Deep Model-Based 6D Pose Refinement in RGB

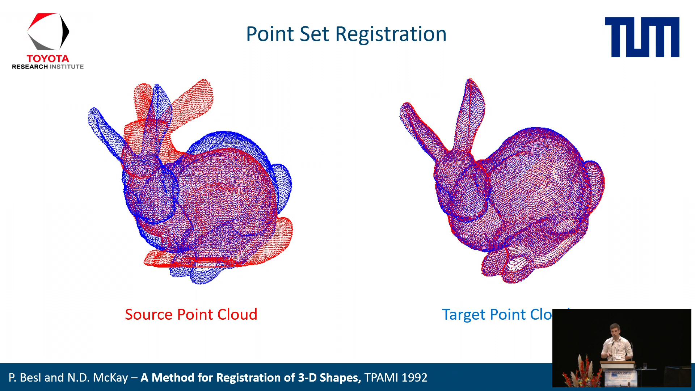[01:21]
an error which in turn optimizes the 60 pose estimate. Although ICP works generally very well, it also exhibits several downsides. First, it requires good initialization to robustly find the optimal pose. Second, outlier detection is crucial for avoiding sub-optimal local minima.
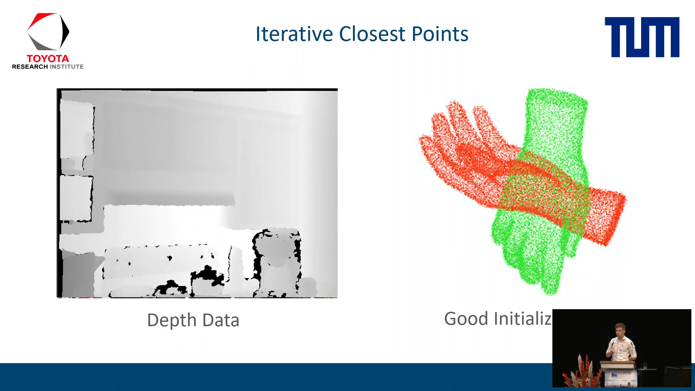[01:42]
Third, it requires depth data which is often noisy, missing or not available at all. Eventually, this brings us to the question, can we learn pose refinement in 6D from RGP data only, which is robust to bad initialization but still accurate?
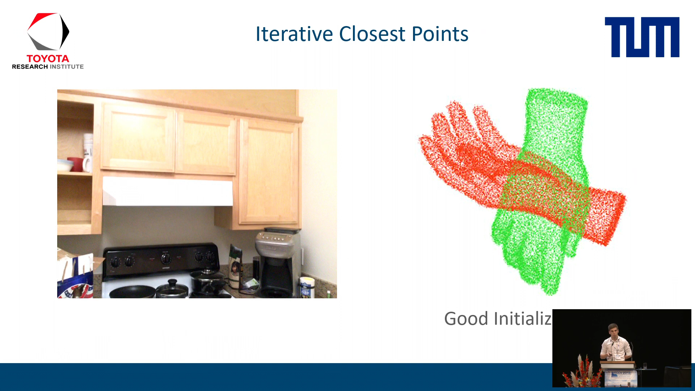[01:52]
There are several papers which address the problem of 6D pose refinement or tracking.
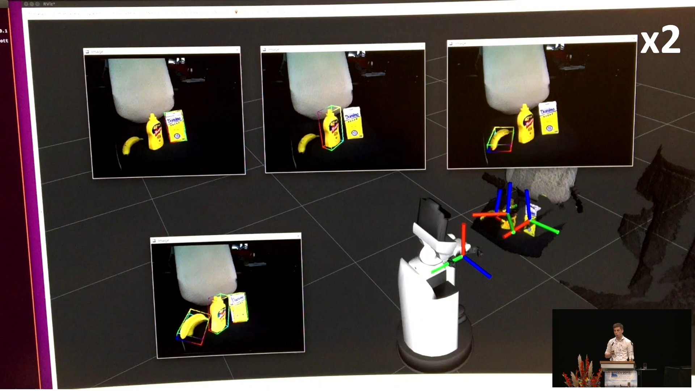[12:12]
We run SSD 6D to detect the objects and refine each pose with the presented method.